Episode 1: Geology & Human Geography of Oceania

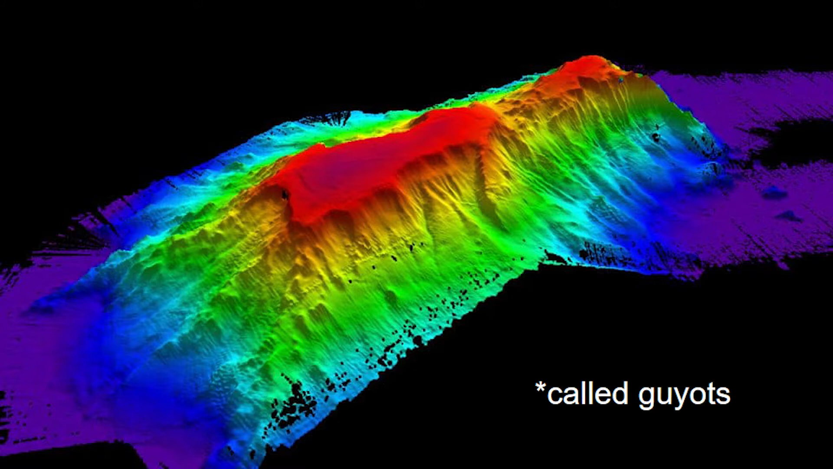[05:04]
This exposed flat-topped seamounts composed of carbonate rocks like limestone, which through a complex series of chemical interactions were slowly dissolved by the small amount of acid and rainwater.